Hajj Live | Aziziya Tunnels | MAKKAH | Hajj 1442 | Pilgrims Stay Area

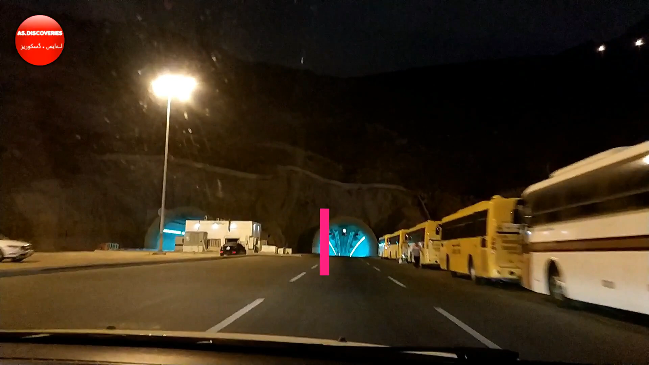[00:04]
तो आज की नई वीडियो के साथ मैं आपके सामने हाजिर हूं और ये मैं फोर्थ रिंग रोड से,
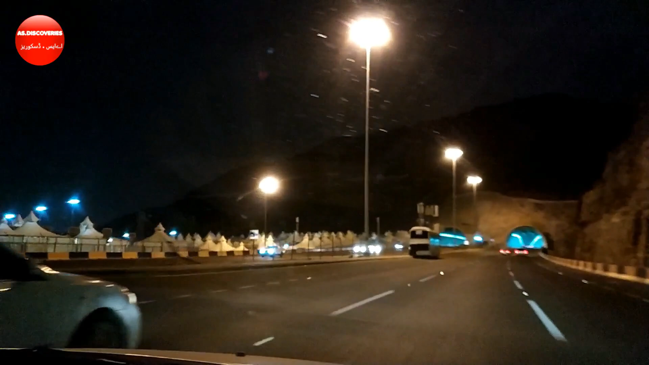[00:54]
ये आप देखें, ये देखिए यहाँ से मीना स्टार्ट हो गया। इस साइड पे ये सारे मीना के खेमे लगे हुए हैं। ये एक टनल हमने क्रॉस किया, अभी सेकंड टनल आ रही है। देखिए इतना ऊंचा, आप उसके ऊपर देखें पहाड़ हैं, पहाड़ों के नीचे से ये टनल्स बनाई गई हैं।
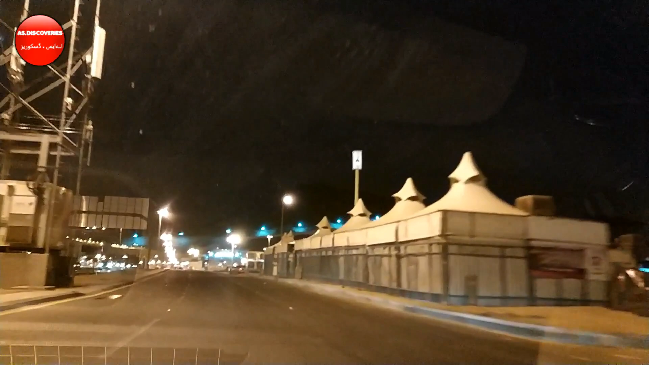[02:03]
ये देखिए ये नीचे रास्ता मीना में, बल्कि जमरात की तरफ जा रहा है। ये मीना के कैंप हैं, खेमे हैं जो, ठीक है जी। ये दोनों तरफ इस रोड के दोनों तरफ जो है वो खेमे हैं।
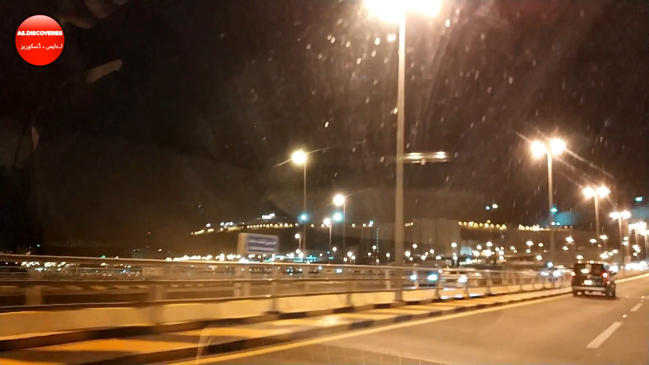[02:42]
ये सारे कैंप्स हैं मीना के। जो लोग होके गए उनके लिए यादगार है, वो इसको इससे उनको उनकी यादें ताज़ा होंगी,
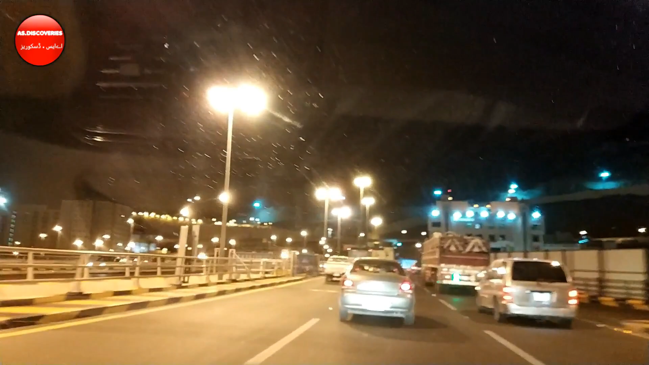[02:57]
और जो लोग नहीं है अल्लाह पाक उनको इस बाबर की जगह पे लेके आए। ये जी इमरजेंसी मीना का हॉस्पिटल है,
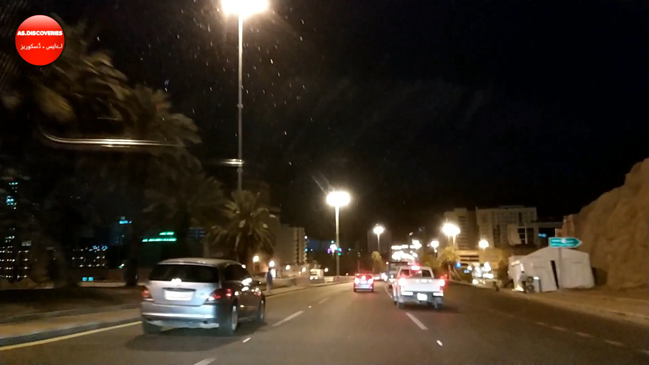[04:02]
यहाँ से हम ये अज़ीज़िया में एंटर हो जाएंगे। राइट लेफ्ट ये सारा अज़ीज़िया जी होटल्स हैं हाजियों के लिए स्पेशली।
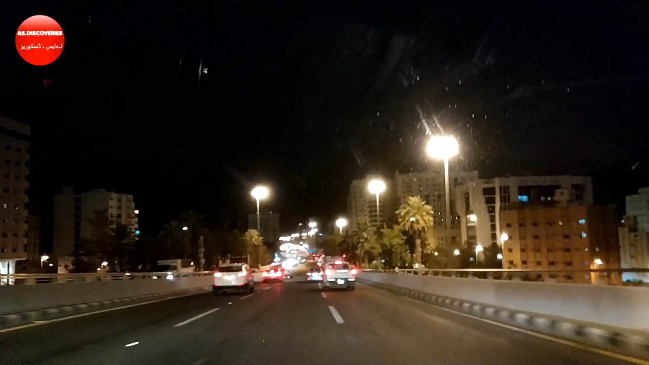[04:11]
पूरे दुनिया से जितने भी लोग आते हैं सब के लिए स्पेशल एरियाज़ जो हैं वो उनको नंबरिंग की गई है, अलाटमेंट की गई है, और उनके जो जाज होते हैं वो वहाँ पे उनको स्टे करवाया जाता है।
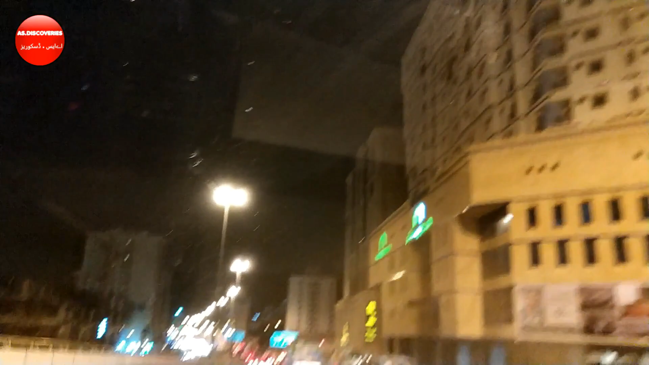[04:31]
हज के दिनों में तो यहाँ पे बहुत बहुत बहुत ही ज़्यादा रौनक होती है। तीन टनल्स के बाद ये अंडर पास आता है जी। ये अंडर पास आप देख रहे हैं, माशाल्लाह ये भी बहुत खूबसूरत है। इसकी आप साइड लुक्स देखिएगा,
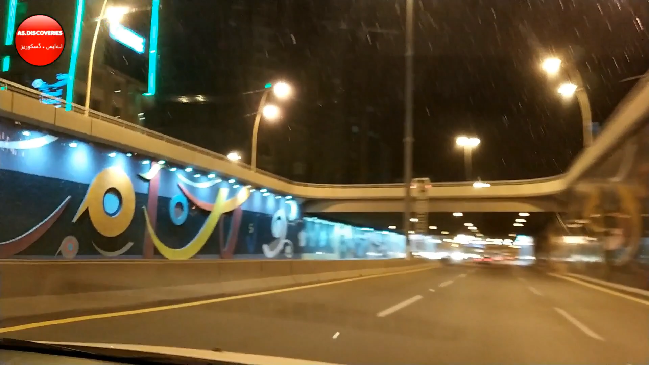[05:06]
ये देखिए जी माशाल्लाह काफी मेहनत की है इन्होंने भी।
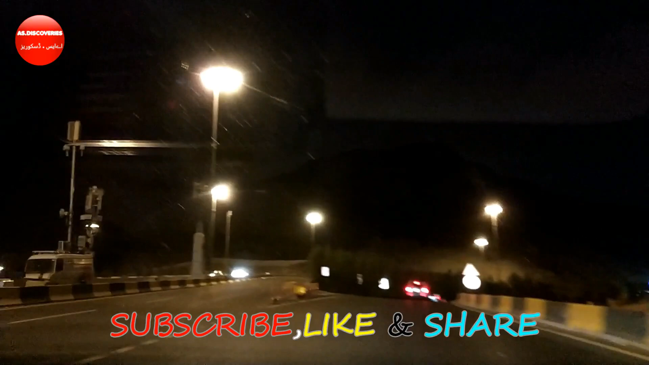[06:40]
वहाँ से अगर आपने मुजदलफा की तरफ जाना है अरफात की तरफ तो उधर से जा सकते हैं।
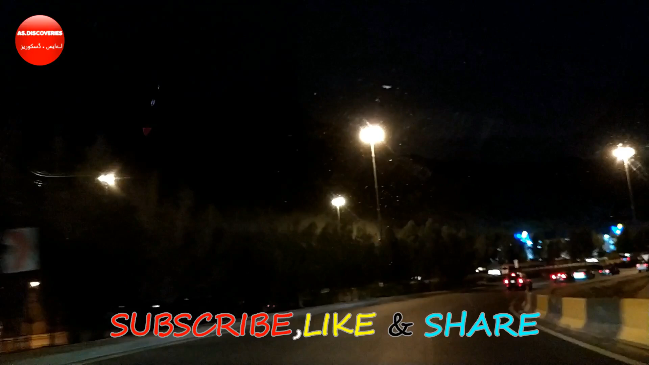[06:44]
और ये हम लोग हरम की तरफ, और ये देखें ये आपको सामने क्लॉक टावर भी नज़र आ रहा है माशाल्लाह।
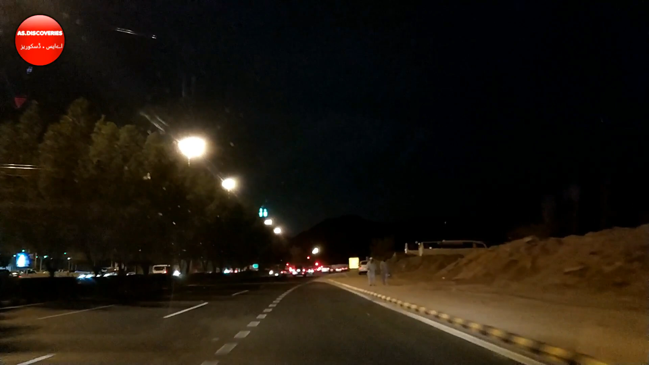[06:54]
ये अब हम थर्ड रिंग रोड पे मर्ज हो चुके हैं और
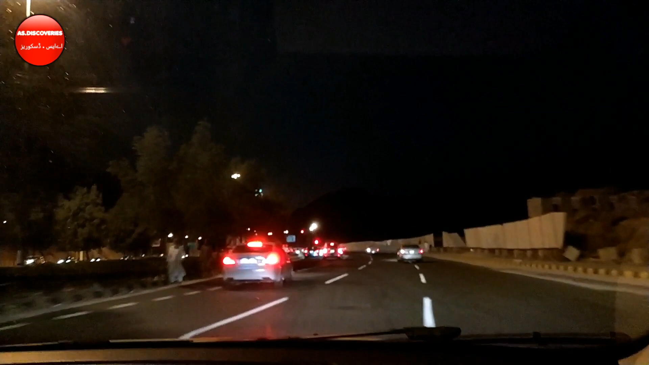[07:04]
मैंने सोचा कि मैं ना आपके साथ ये टनल्स का व्यू जो है शेयर करूं। तो सामने ये देखिए मैं आपको क्लॉक टावर जो है ये जूम करके थोड़ा सा अगर आपको क्लियर नज़र आ जाए तो